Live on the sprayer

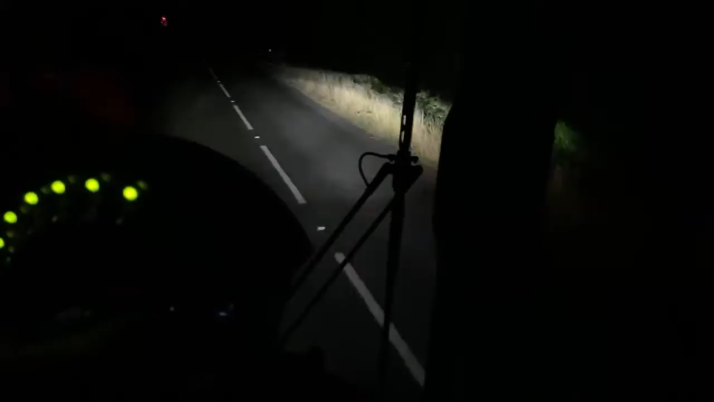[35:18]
probably might drop out when we go for the dip in the road it's actually not too bad because the camera's behind me so i can't see it i presume you can see the road so it's not actually distracting me and i've just got my earpiece in the ear so i'm just rabbiting on as we approach the traffic lights which are on green because we can guarantee they'll change by the time we get to them so we'll slow down
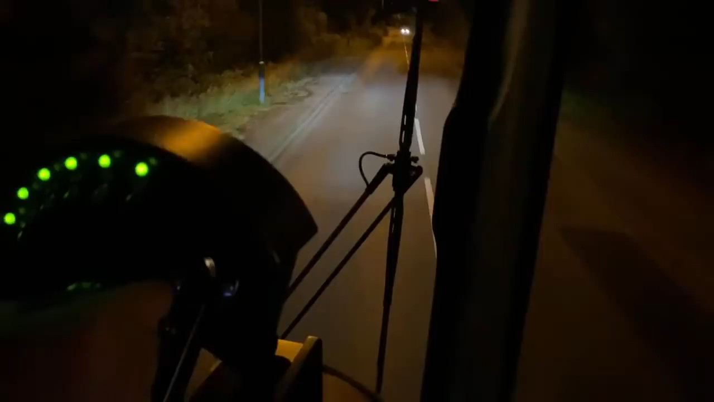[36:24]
so off we go now heading to the next roundabout i think we've got one two three roundabouts on the way home if anyone's typing any questions don't bother because i can't see the screen and i'm obviously driving it's just going on quite a long sweeping left hand bend and it gets a bit tighter so i'll back off a bit
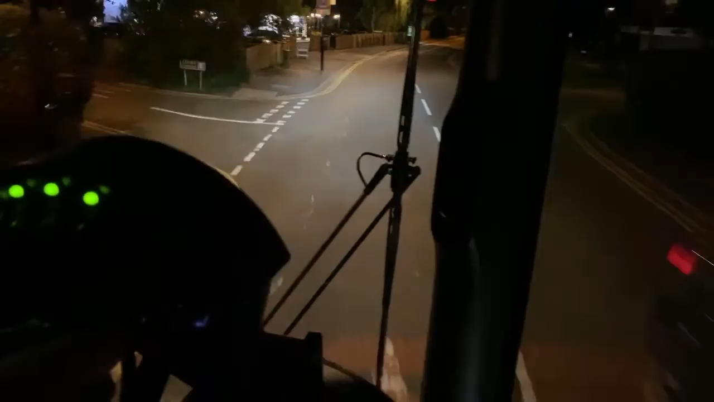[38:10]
bounce again pass the pole which keeps changing names and then we've got like a fake speed bump in a minute where the road's just painted orange but there's no actual bump which is this one we're in the 20 limit now so we're not going too quick for the fake speed bump